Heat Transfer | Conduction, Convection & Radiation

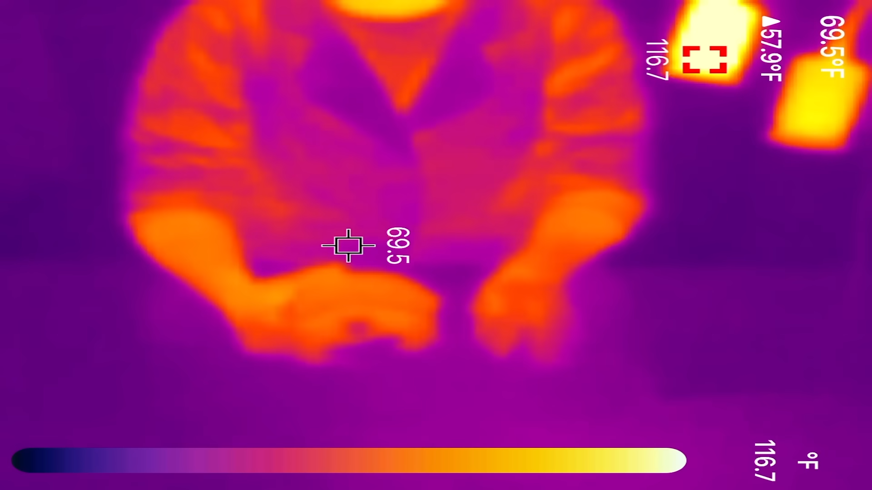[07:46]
On screen: spot 69.5°F, scale top 116.7°F
So on our camera we can see that this table here is pretty cold. And then Dan is pretty warm. But I'm going to turn on his heat lamp and we're going to see what happens to
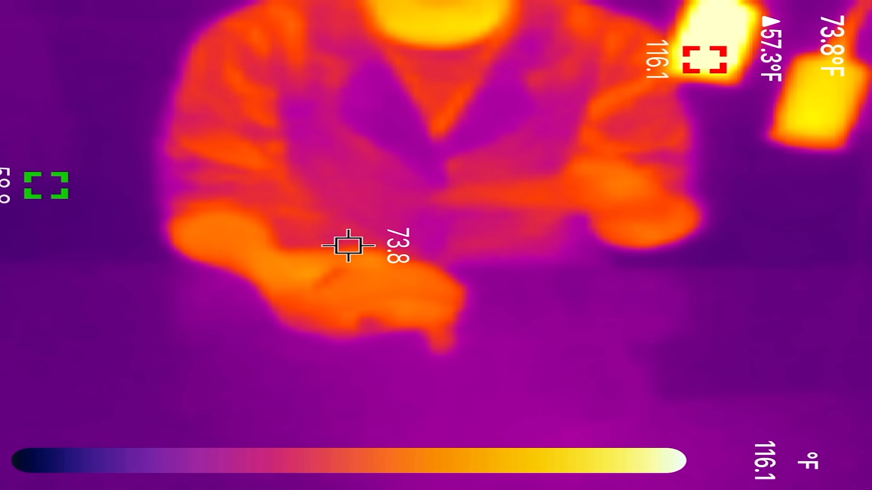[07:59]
On screen: spot 73.8°F, scale top 116.1°F
the temperature of these surfaces and our tortoise friend Dan. Can you see the gauge here at the bottom? As you can see the colors represent different temperatures. So here the dark purple is very cold or coldest in the room.
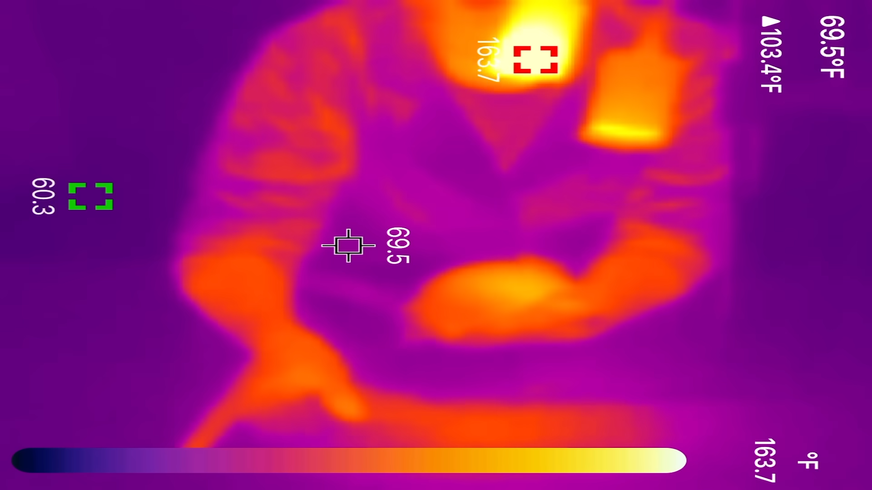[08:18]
On screen: spot 69.5°F, scale top 163.7°F
And then it goes all the way up to like an orange and a red and an orange and a yellow. And then just this white here is like the hottest. This is the heat lamp that he uses when he's inside. You can see that the light bulbs are glowing hot. But it's beginning to heat up the surface here. And I'm holding Mr. Dan underneath so he can get nice and warm.
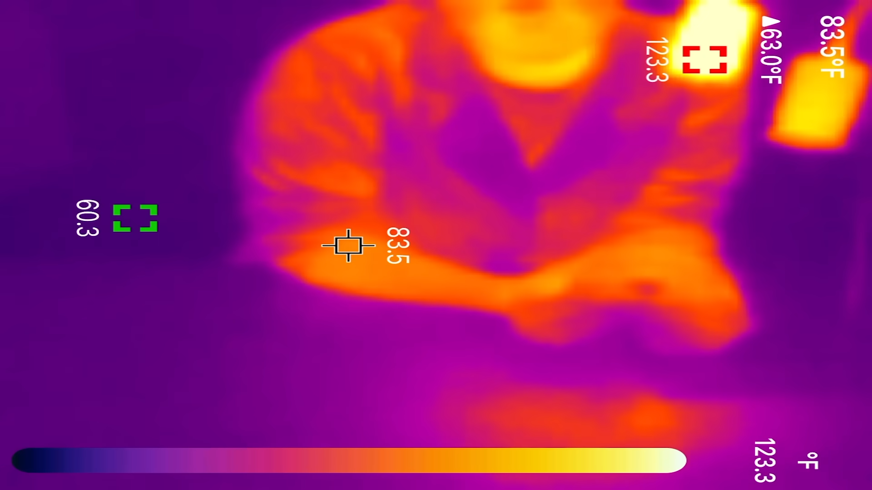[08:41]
On screen: spot 83.5°F, scale top 123.3°F
Let's see what happens to Dan as we hold him under this light just for a few minutes.
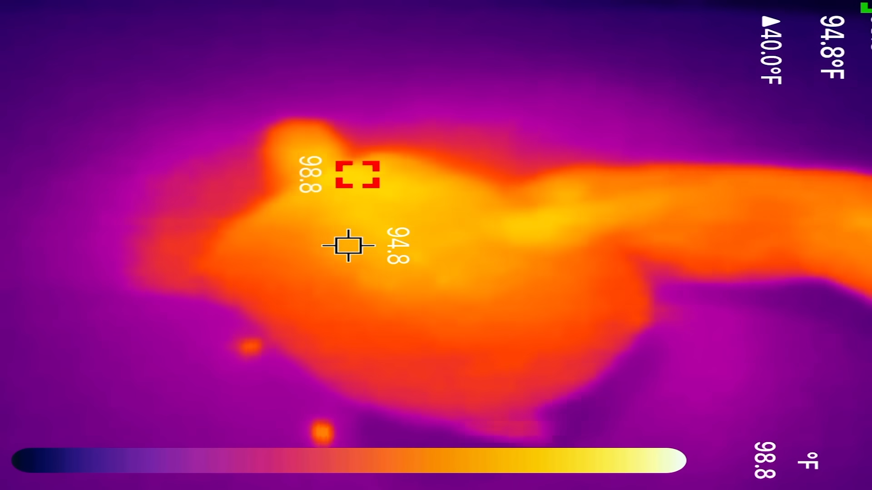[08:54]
On screen: spot 94.8°F, scale top 98.8°F
Can you see that Dan's shell is starting to heat up? He's getting much happier for sure.